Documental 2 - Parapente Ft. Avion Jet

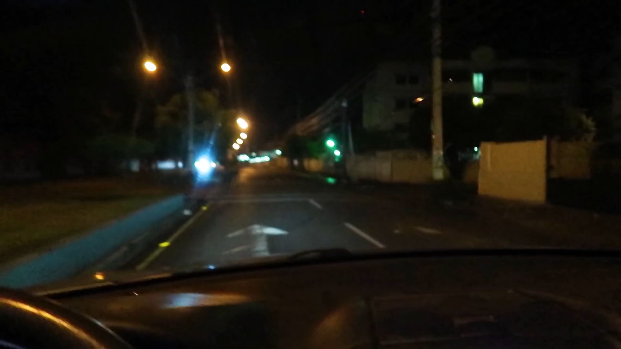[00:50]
¡Vacía, sin nadie, sin tapón! ¡Ay, qué rico fuera eso!
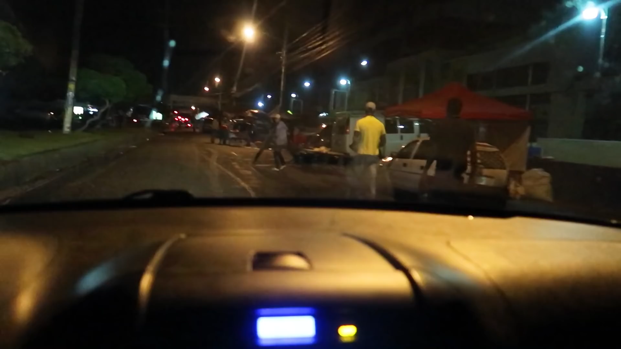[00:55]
Coño, señora, a mí se me había olvidado que hoy era domingo. Y los domingos abre esta vaina, ¿cómo que se llama? La pulga.
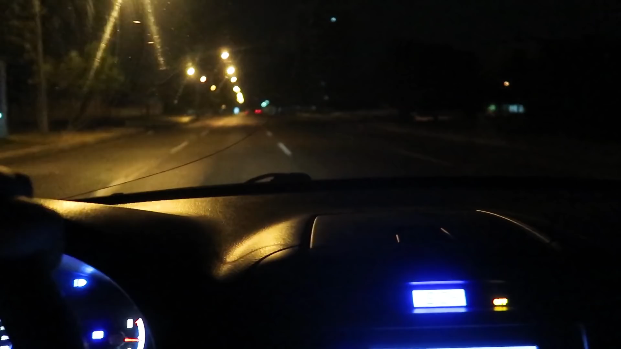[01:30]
Bueno, señores, son las 5 y 55. Tengo 5 minutos para llegar al zoológico, si no me dejan botado. Vamos a ver si logramos llegar. Con precaución. Ese me encanta, ese Mercedes. Más que el S, más que el C, más que todito.
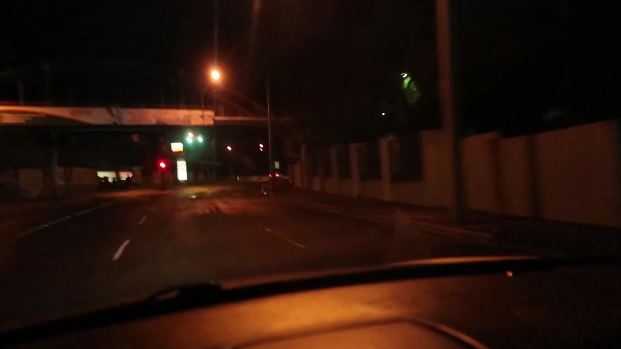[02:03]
Señores, yo amo esa universidad que está ahí. Uf, yo la amo demasiado.